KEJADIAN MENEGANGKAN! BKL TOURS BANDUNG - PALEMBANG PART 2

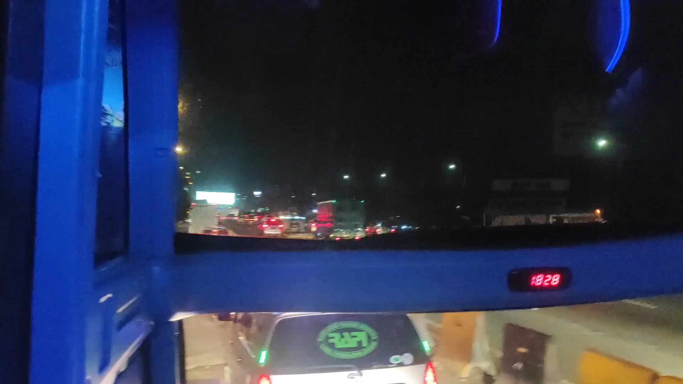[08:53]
...18.20, setengah 7 ini masih di tol Jakarta ya, mau masuk ke tol Tangerang, habis angkat penumpang juga tadi, dan sudah ada pergantian driver dengan Bang John nih.
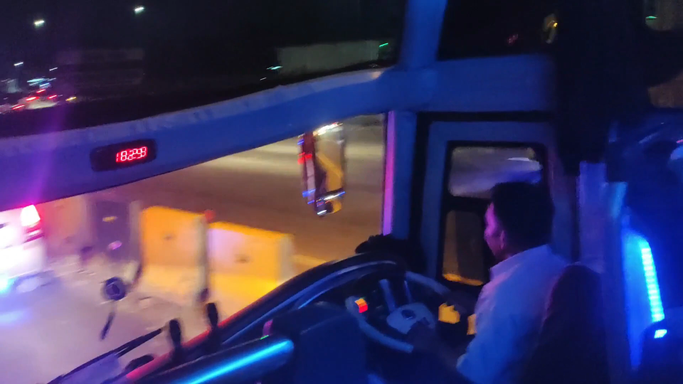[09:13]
Dengar sih Bang John bawaannya ngapret nih, kita lihat saja.
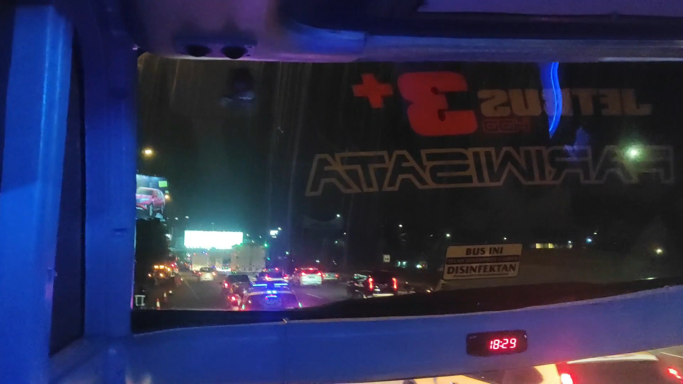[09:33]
Seset kiri terus Bang John, luar biasa ya. Ya halus bawaannya. Cuman kalau antara Mang Idok dan Bang John kelihatan jam terbangnya beda ya, dari cara nyetir bisa. Ya terus di kiri, seset kiri karena kita juga mau belok ke arah Tangerang Serpong.
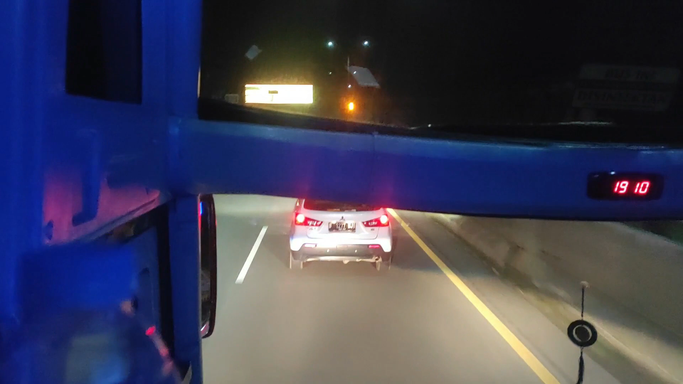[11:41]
dikasih lampu juga nggak berfungsi. Ya, akhirnya Bang John susul dari kiri ya. Untuk kecepatan sendiri ini kurang lebih kecepatan 90 sampai 100 km per jam ya dari tadi, jadi stabil.
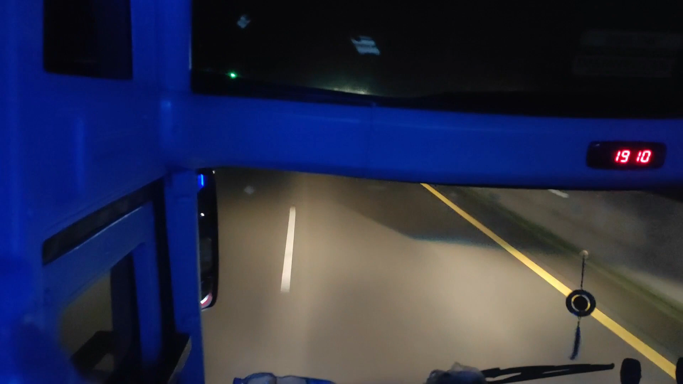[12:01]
Gak terlalu ngebut dan gak terlalu pelan juga. Dan tak kenapa bisnya enak banget. Padahal ini masih pakai per, belum pakai air suspensi.
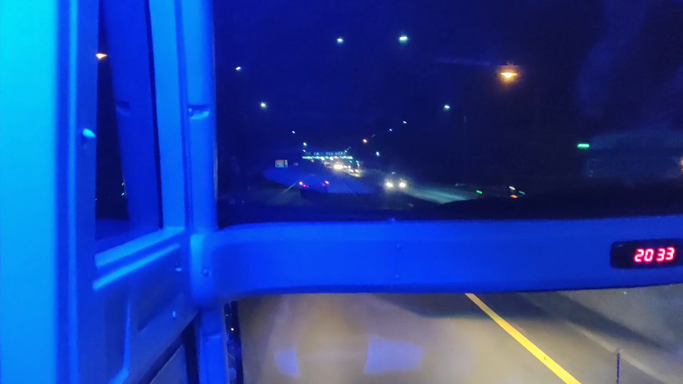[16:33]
Kembali ngabret lagi di sisi kanan. dan di depan kita sudah masuk gerbang tol Merak. Alhamdulillah sudah tiba. Dan ini juga kita akan berhenti di rumah makan Tetap Rasa. Tetap Rasa, tetap enak, Tetap Rasa.
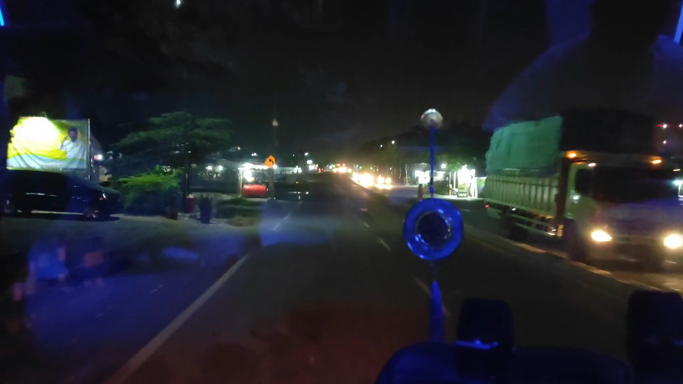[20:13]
Kita sedang mau cari puteran di tempat yang cukup luas.
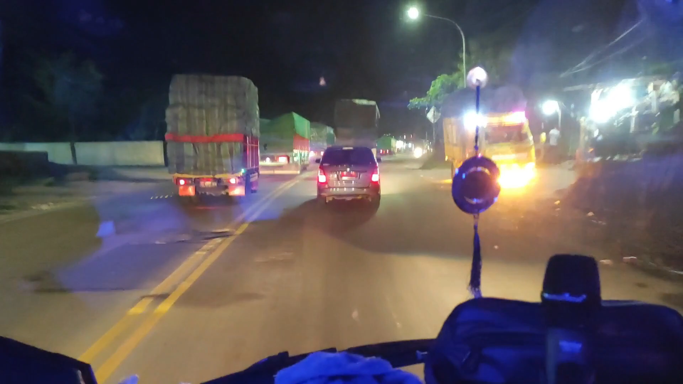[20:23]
Nah, ini belum kanan nih Bang John ya.
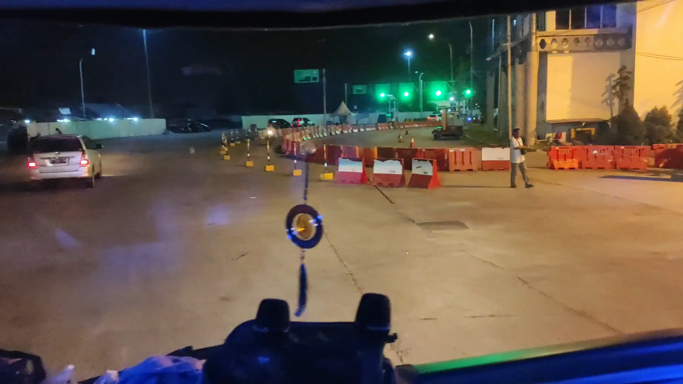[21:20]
Kita sudah tiba di dermaga eksekutif ya. Kebetulan katanya ini berbarengan sama kita Rabu tujuan Palembang Jambi juga ya.
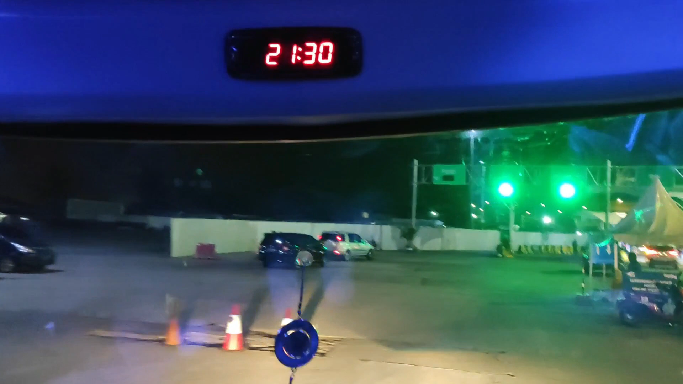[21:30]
yang sama-sama dari tadi melipir juga sama kayak BKL,
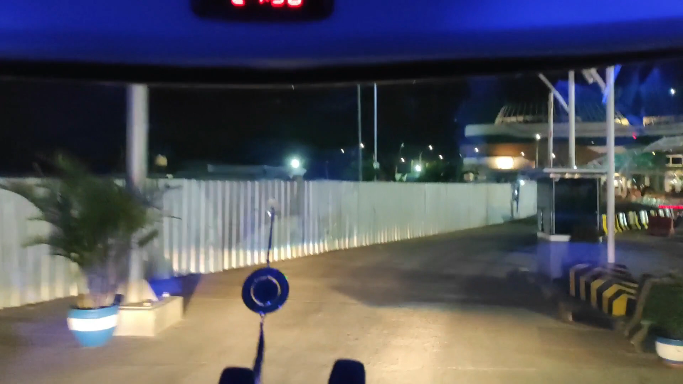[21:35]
sebenarnya cuman beda beda agent, beda lokasinya.
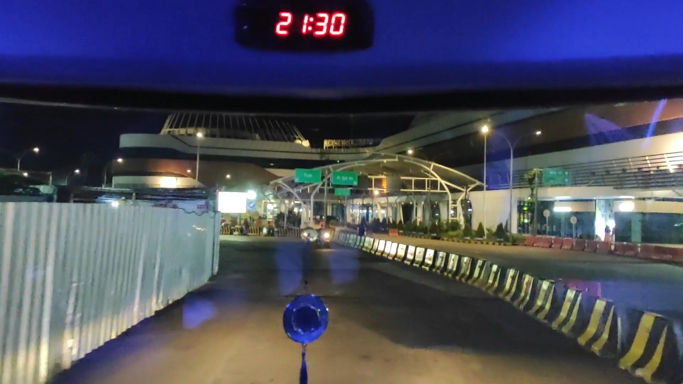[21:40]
Sekarang kita akan masuk ke dalam kapal cepat.